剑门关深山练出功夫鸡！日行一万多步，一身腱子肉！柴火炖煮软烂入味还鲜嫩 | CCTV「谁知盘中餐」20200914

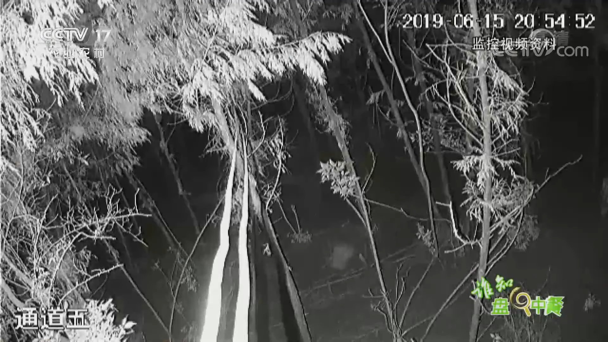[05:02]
胡苏给我们展示了一段养殖基地的监控录像
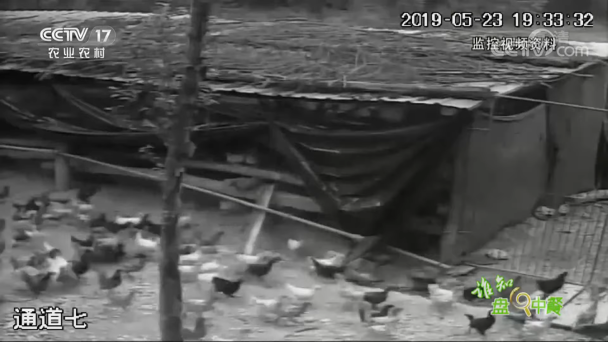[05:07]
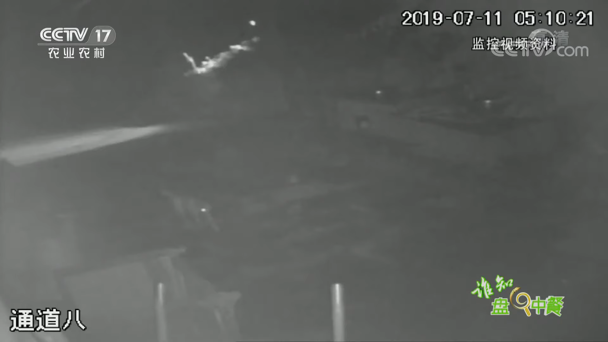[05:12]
从这些监控画面里我们能看到一些野狗野猫突破防护网进入基地捕食土鸡会跑会飞会